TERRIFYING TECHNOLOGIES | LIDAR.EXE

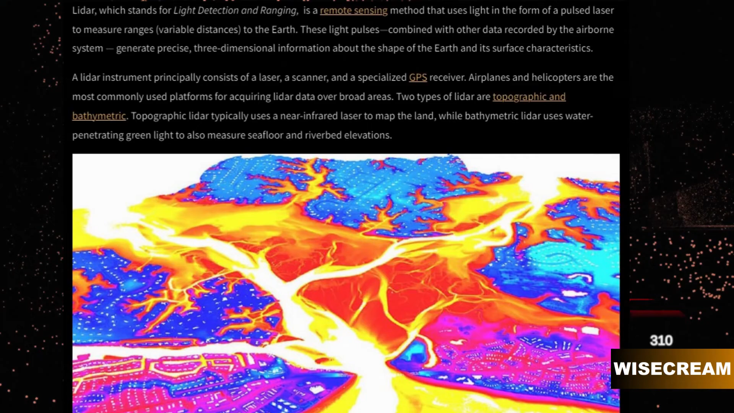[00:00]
LIDAR, which stands for Light Detection and Ranging, is a remote sensing method that uses light in the form of a pulsed laser to measure ranges to the Earth.
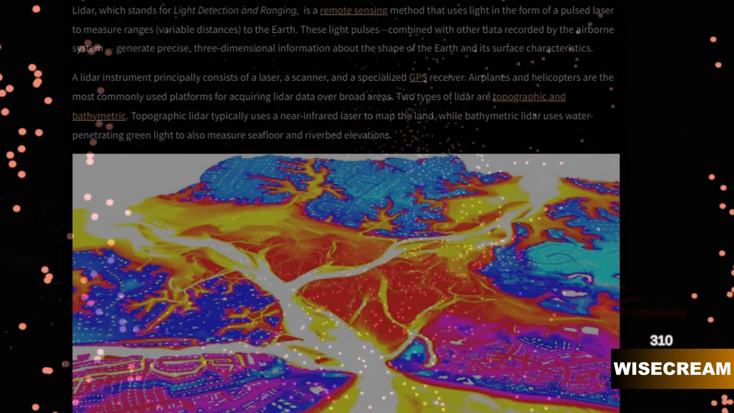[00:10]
These light pulses combine with other data.